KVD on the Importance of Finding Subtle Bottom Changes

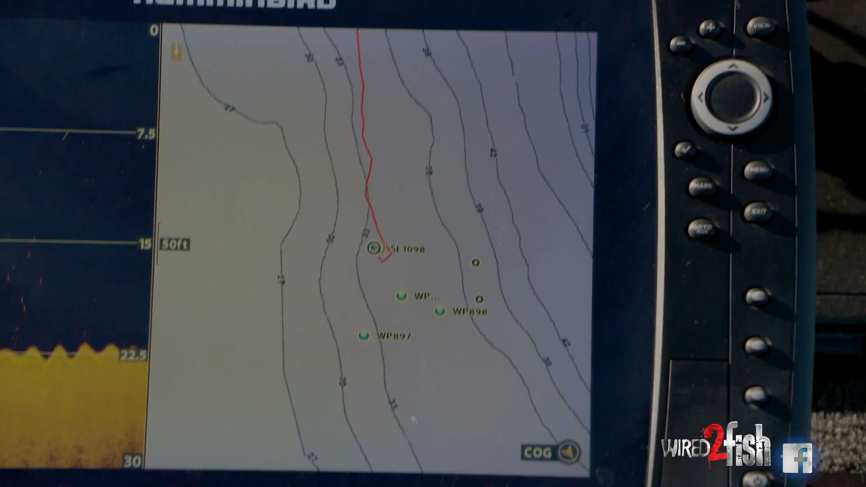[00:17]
So just like this right here, I'm fishing down this break, and you can see that the contour lines make a subtle change where they get a little bit wider right here.
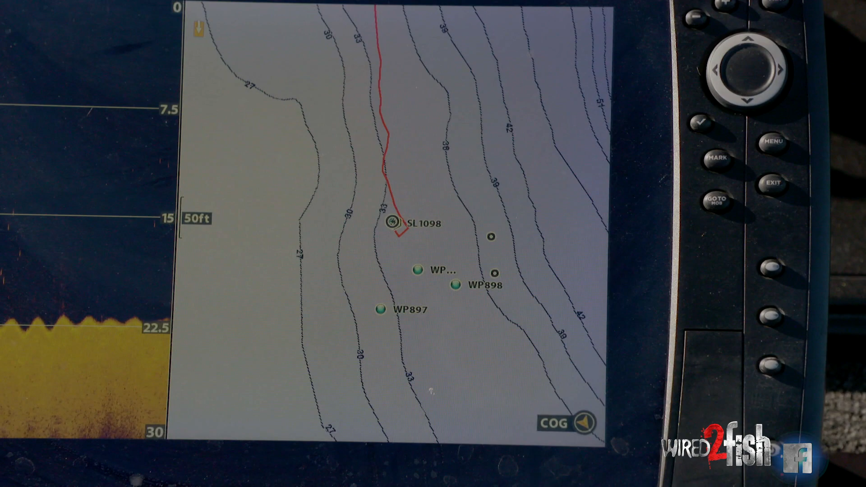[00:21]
I've got a couple of waypoints right here because as I'm going along this,
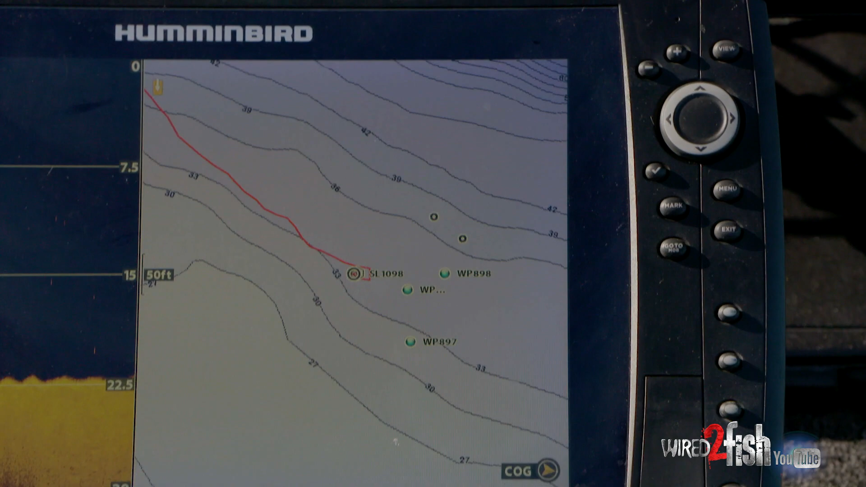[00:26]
I'm using the 360, and you can see it's real barren right here.
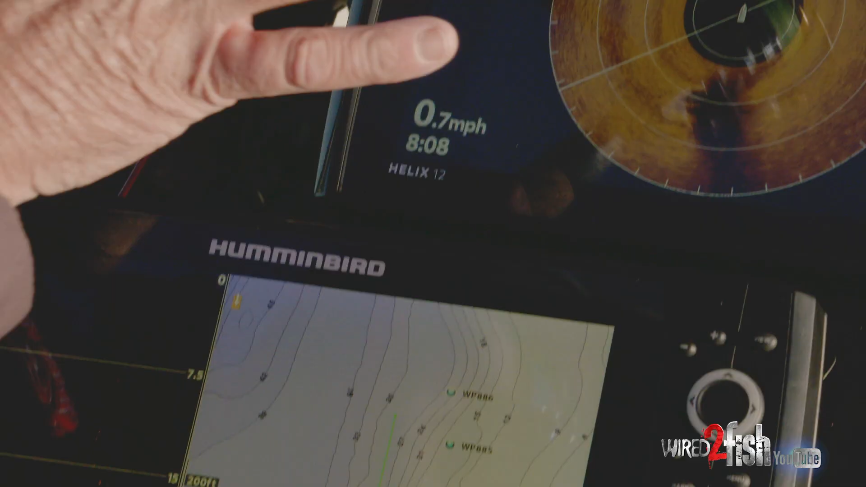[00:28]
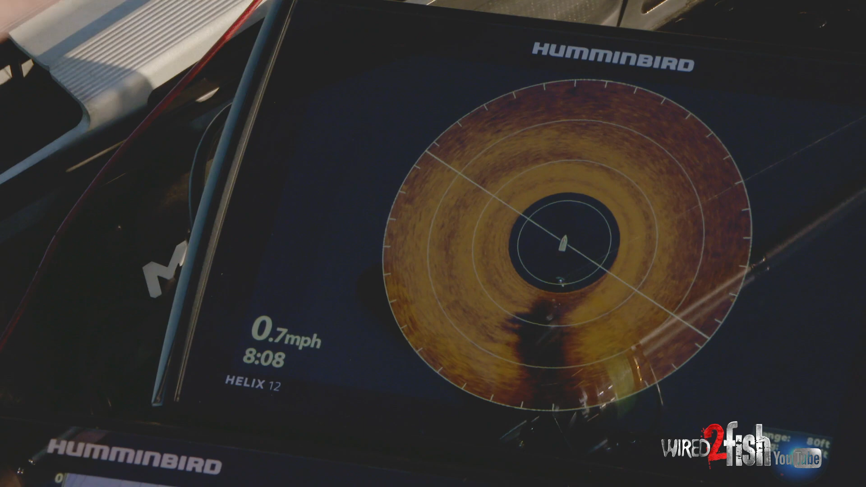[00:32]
But when you come up here, there'll be some of that sand grass patches. You know, I'll see a stump or wood or anything like that.
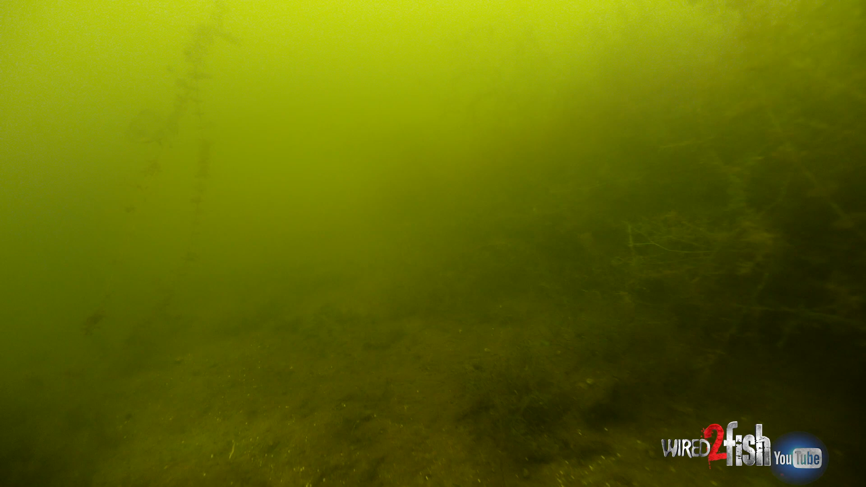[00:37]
That's what I love about the 360 is I'm going to see the things around the boat.
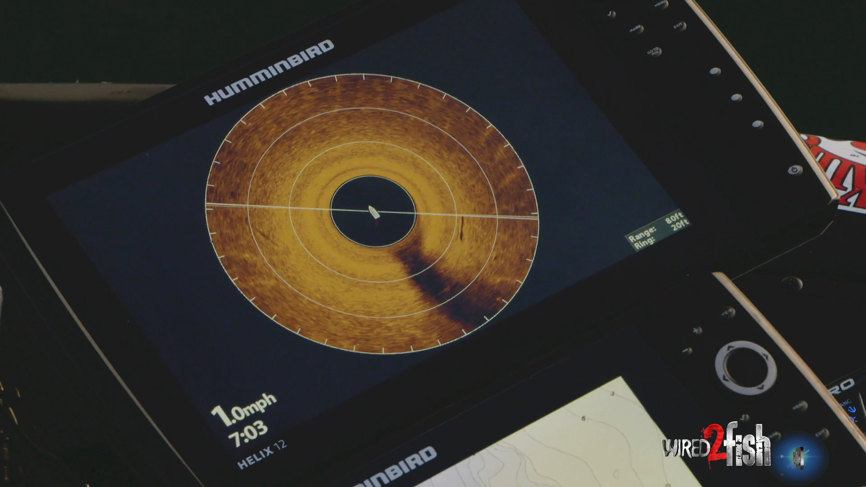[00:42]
On screen: speed 1.0 mph
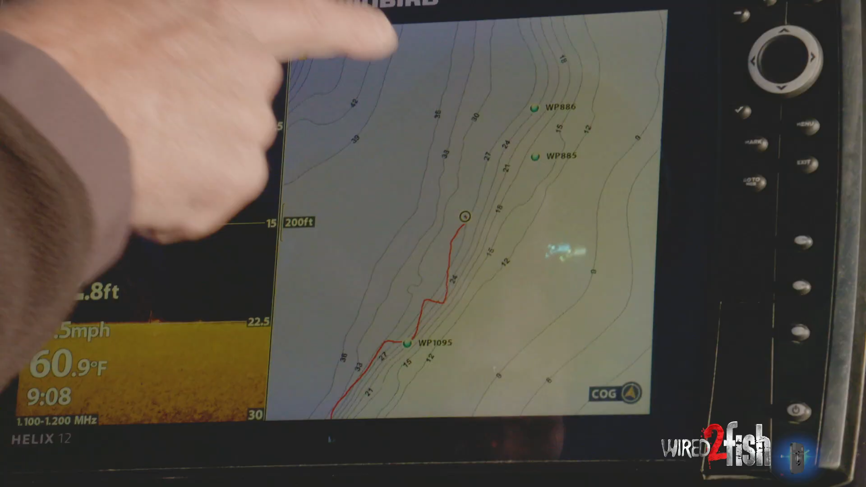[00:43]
On screen: water 60.9°F
But these structural edges, bass always relate to structure, and when I say structure, I'm not talking about the wood, the grass, the rock.
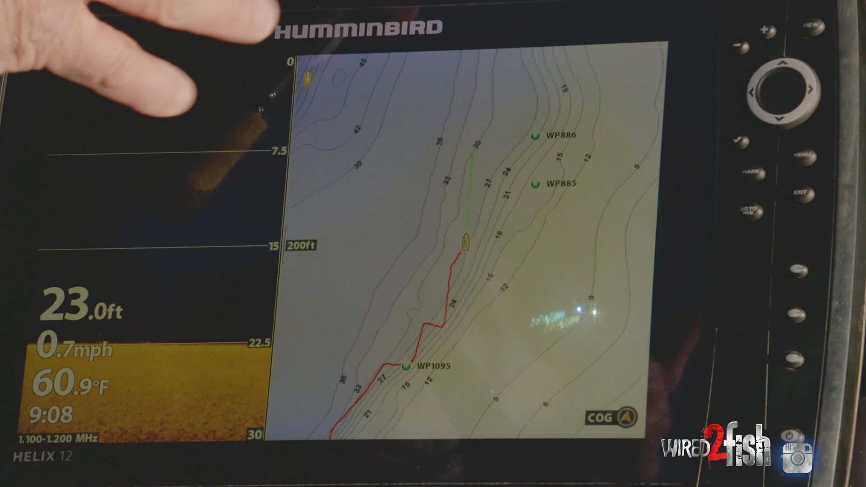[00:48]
On screen: depth 23.0 ft, water 60.9°F, speed 0.7 mph
Structure is just a contour change, you know, and that's what they love.
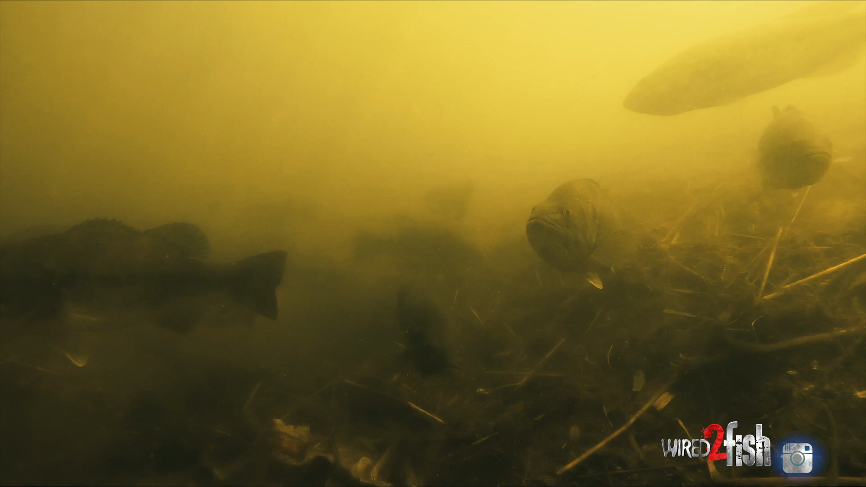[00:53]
So having something like this where the lines just get a little bit wider, you know, at the end of a flat or the beginning of a flat, this is a real subtle one right here, and it's a really, really good spot. So then I'm just using my graph to determine what cover is there. I'm going to see that first, and then I'm going to fish through that area and find out if there's any cover that's actually going to hold fish like that.
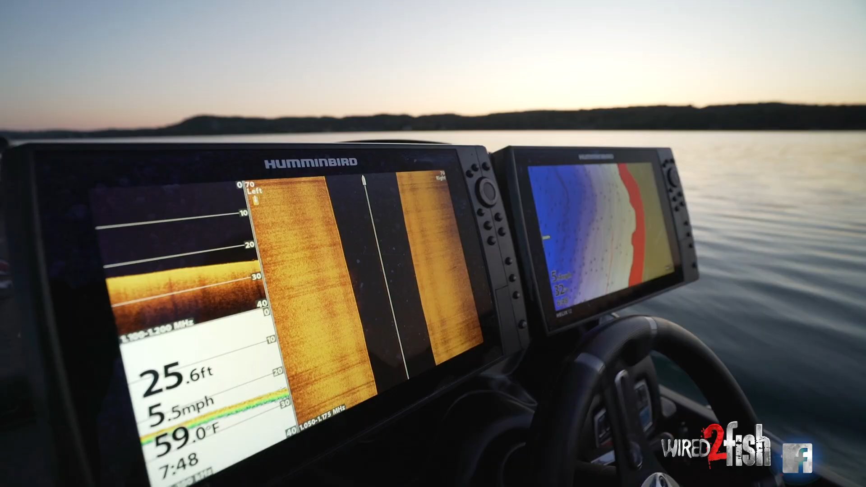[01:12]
On screen: depth 25.6 ft, water 59.0°F, speed 5.5 mph
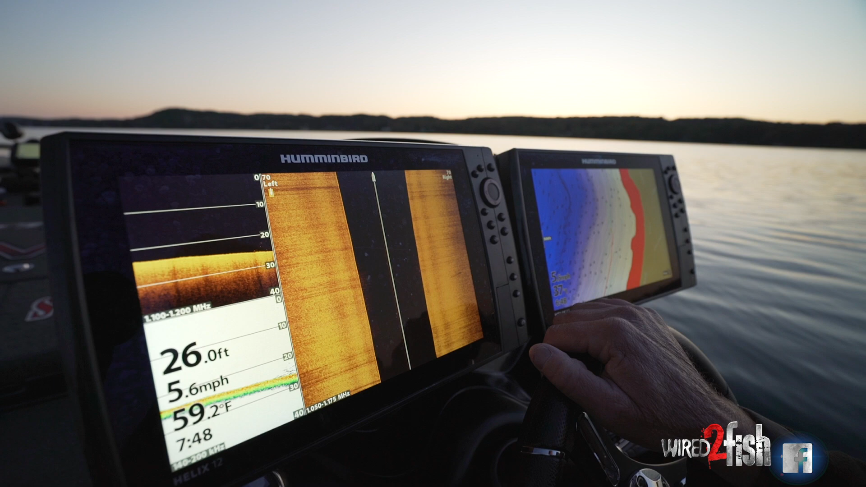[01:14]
On screen: depth 26.0 ft, water 59.2°F, speed 5.6 mph
So I can actually just drive around the lake, look for these transitions, I can graph them with my side imaging and see if I can find anything there, see any bait fish or that, or I can fish through them.
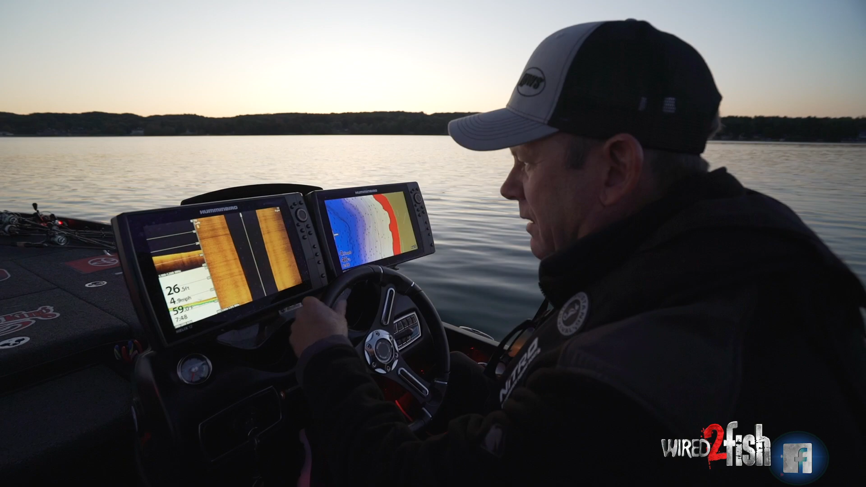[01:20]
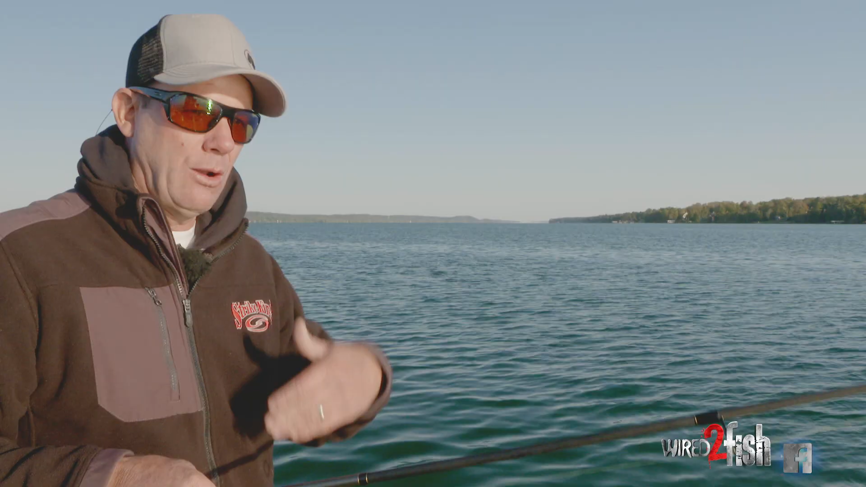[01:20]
You know, a stretch like this, it's 100 yards long, it's worth fishing through. It's definitely got a little bit of logs and cover on it, and that's why I've got a couple of waypoints there.
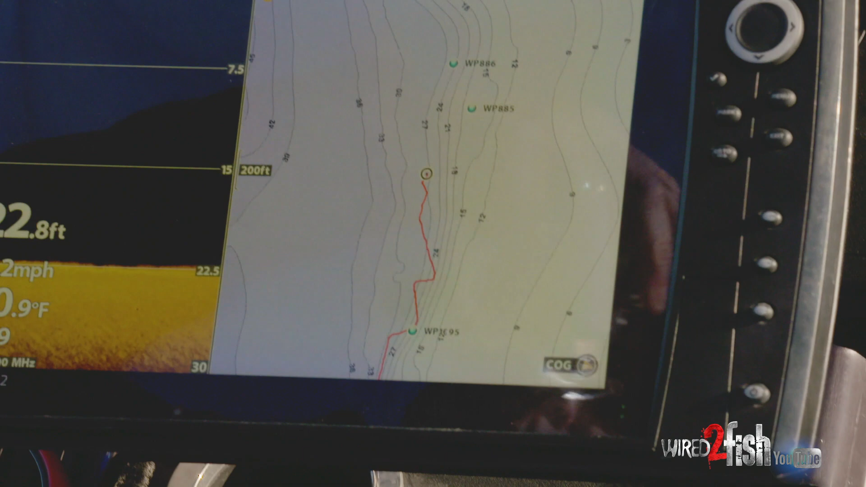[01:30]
Just like this, you can see, you know, the contour lines are tighter down here,
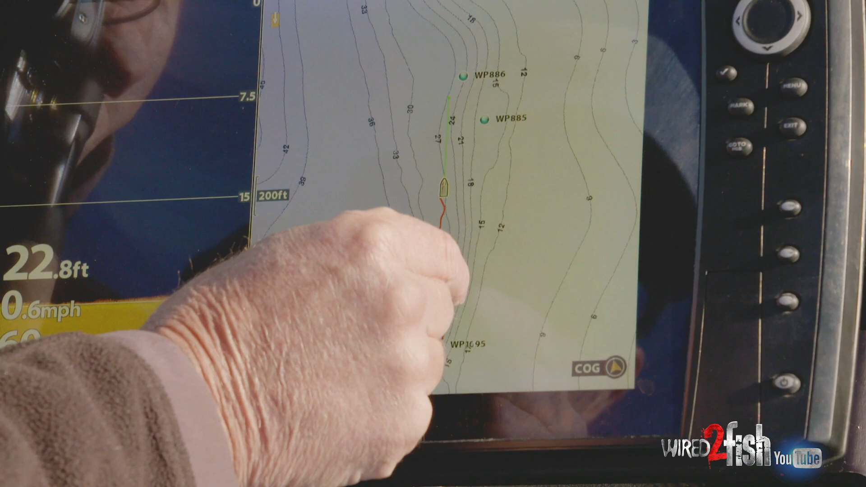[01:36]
On screen: depth 22.8 ft
and they just widen out just subtly right here in this little stretch.